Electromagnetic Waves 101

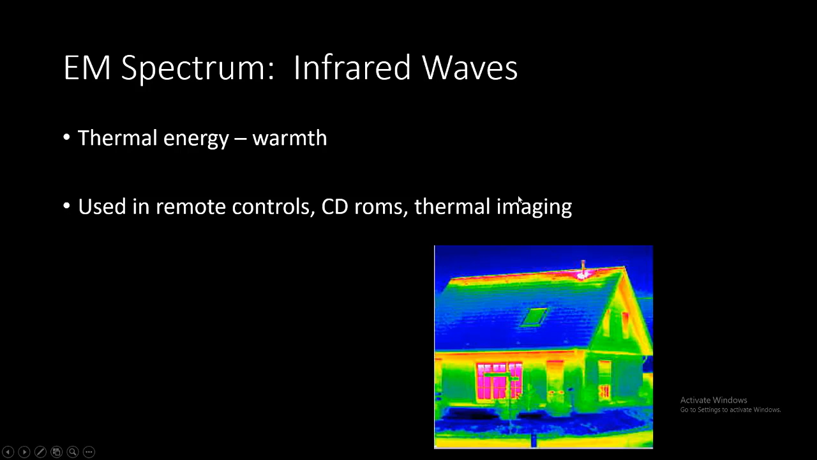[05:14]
If you notice, most of the heat is at the top of the house or in the attic. Why? Because heat rises. And so that's an easy way for Georgia Power or a company to be able to tell where you're losing heat at. And then if we take a look at visible light, it's the only part of the electromagnetic spectrum that we can see.